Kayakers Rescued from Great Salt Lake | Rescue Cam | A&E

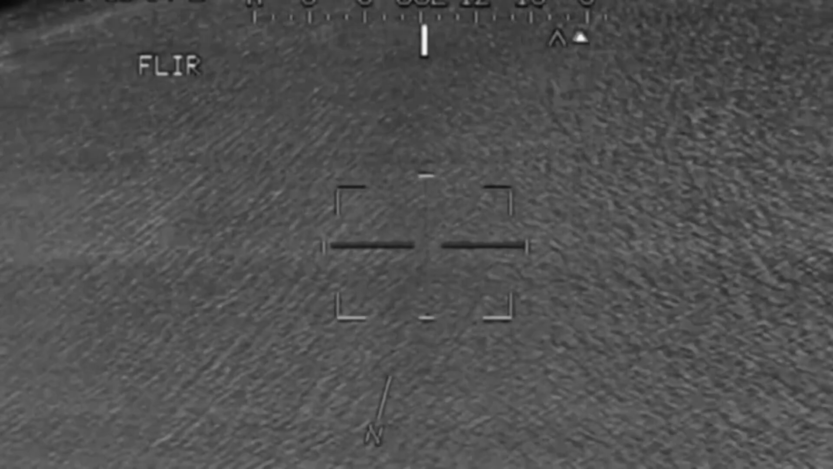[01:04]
Rescuers had been searching for nearly three hours when, finally, they spot something in the water.
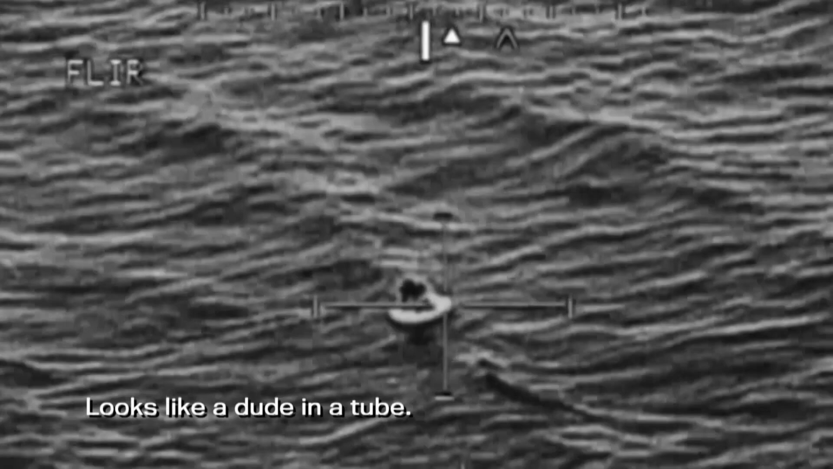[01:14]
Looks like a dude in a tube. Yeah, it does, doesn't it? The kayakers had been pulling inner tubes behind them, filled with food and supplies.
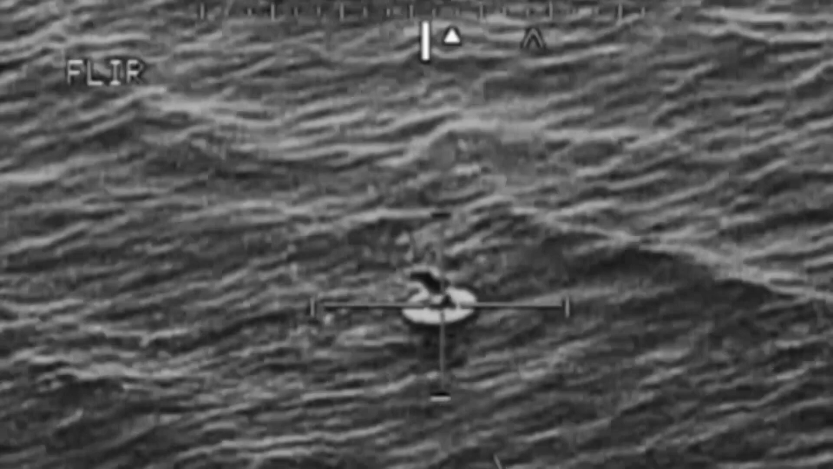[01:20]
We got contact on the north side of Antelope. Bring in the hoist. The kayaker lost his boat and supplies. All he had left was this inner tube.
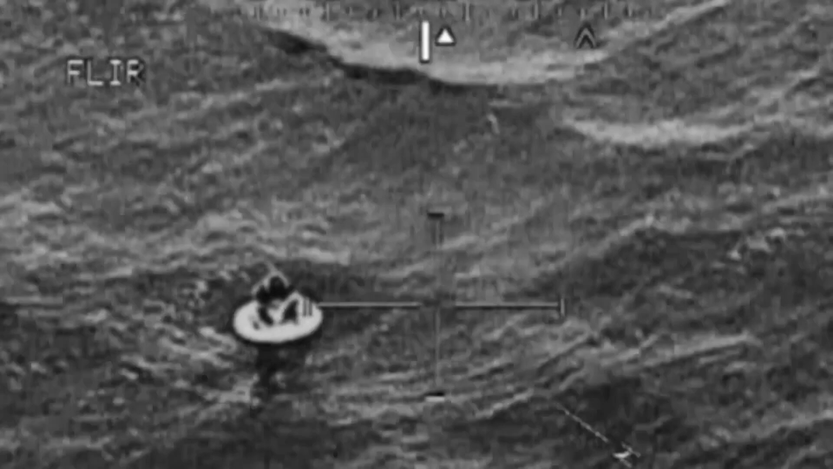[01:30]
20 mile an hour winds created seven foot waves on the lake, causing the kayakers to capsize.
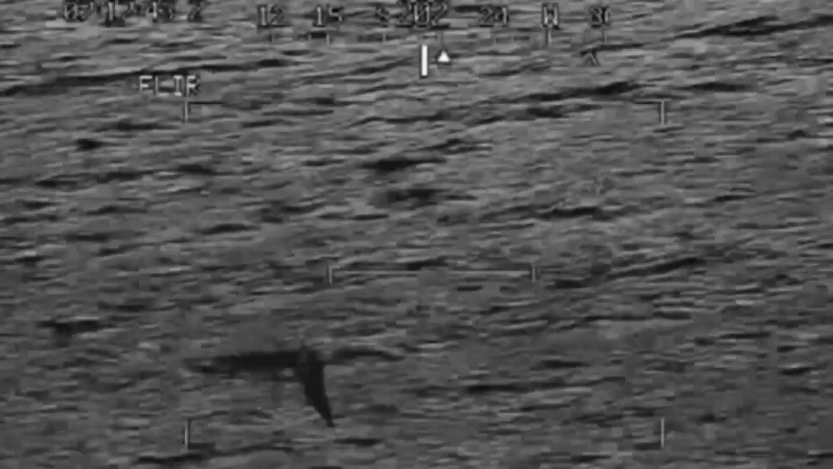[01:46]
One of the Utah National Guard Apaches sends
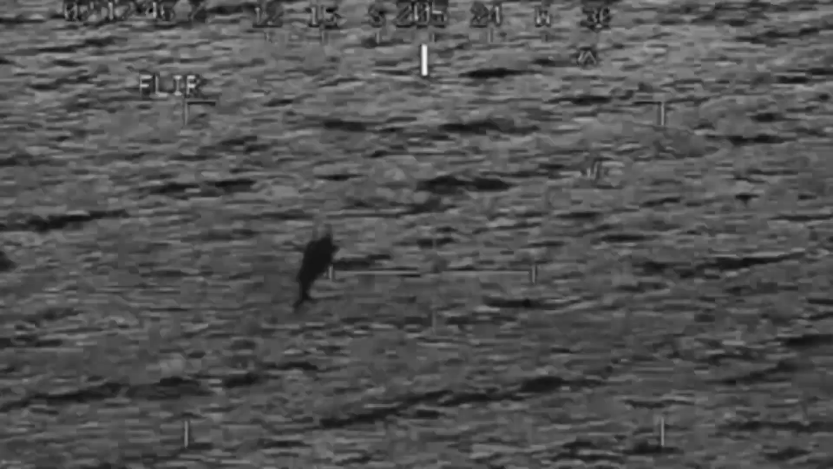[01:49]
down a hoist and plucks the man out of the frigid waters.